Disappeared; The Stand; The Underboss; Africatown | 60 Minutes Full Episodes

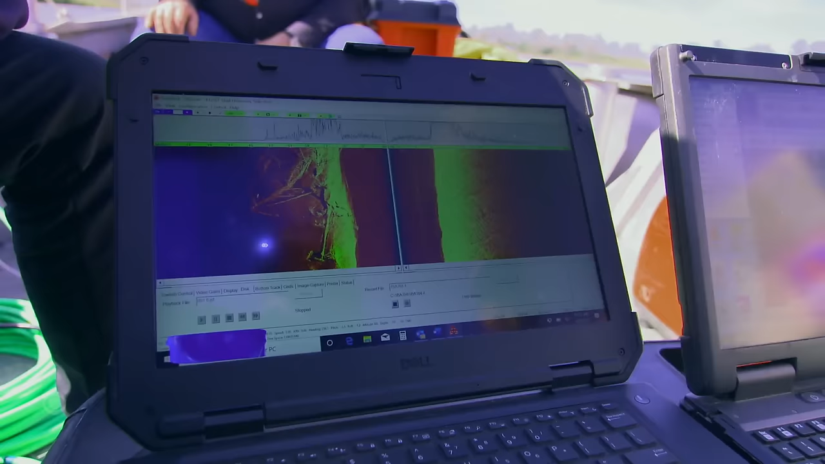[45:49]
Wow, you can see it totally clearly.
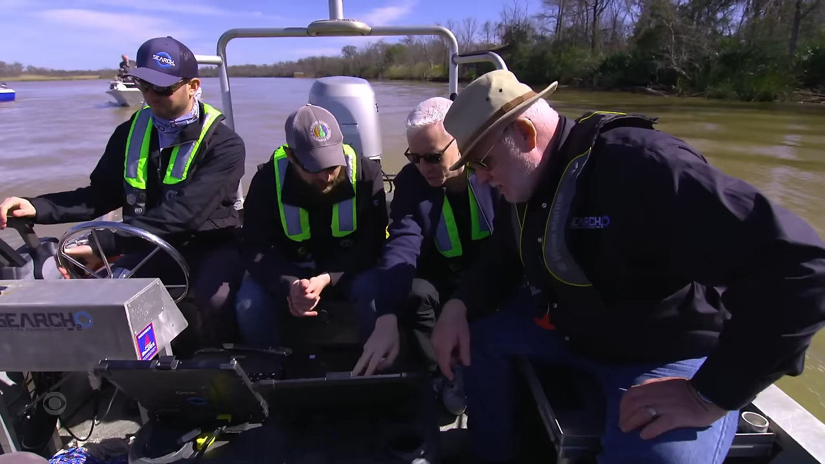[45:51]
I mean, that's the ship. Yes, that's Clotilda. This is the bow here, just a few feet from the surface, and both sides of the hull.
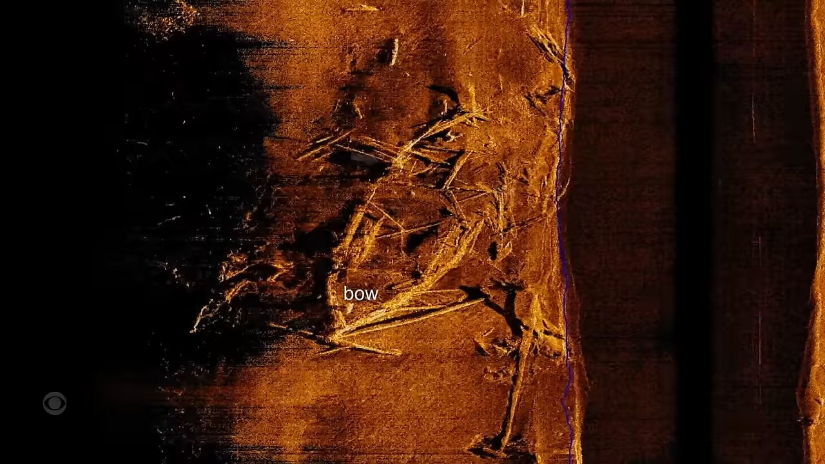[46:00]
Clotilda is 86 feet long, but the back of it, the stern, is buried deep in mud.